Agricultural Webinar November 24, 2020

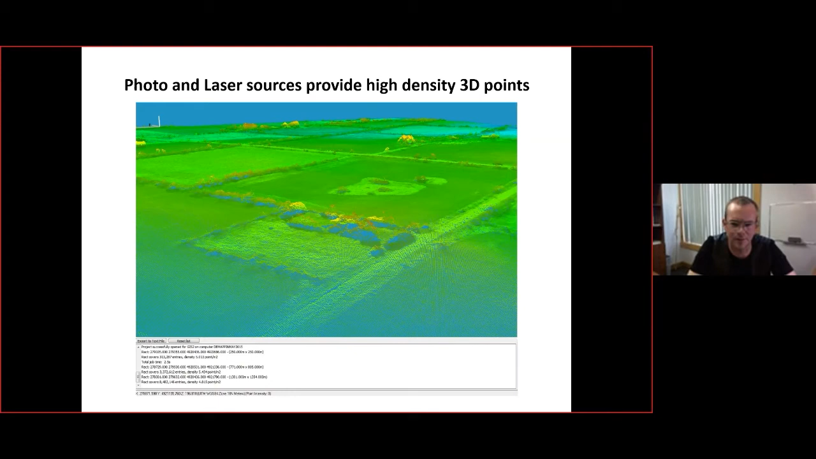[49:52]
points per square meter which is a you know pretty high density uh measurements and we found them to be uh fairly accurate um so from the raw data we process it into um into a terrain model or a digital elevation model uh which is uh which is a gridded product which allows you to uh do some more advanced spatial analysis with it um um hydrological applications uh change detection floor accumulations um gully modeling all kinds of cool stuff um you can do with these gridded products i